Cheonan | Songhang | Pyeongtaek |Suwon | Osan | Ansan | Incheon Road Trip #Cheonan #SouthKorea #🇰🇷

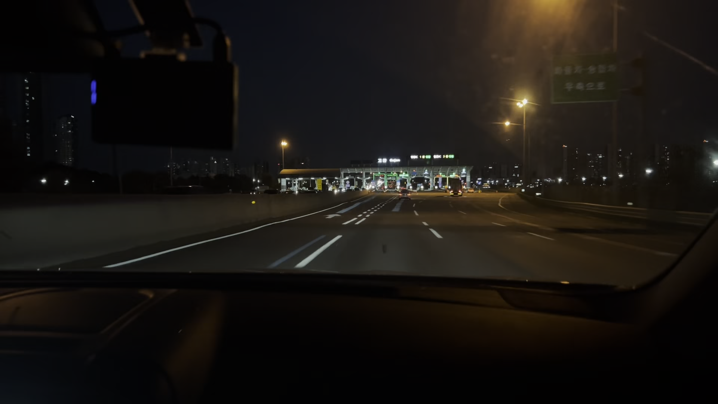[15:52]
ये जी हम रास्ते में गोजान आ गए हैं।
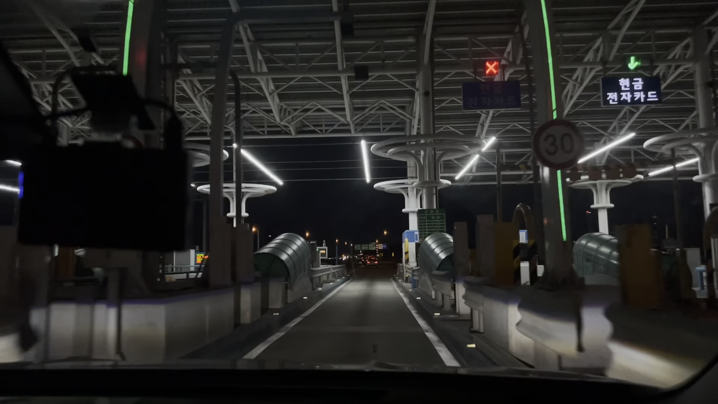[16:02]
यहाँ पे हम थोड़ा सा रुकेंगे और उसके बाद हम जाएंगे चुनान के लिए आगे।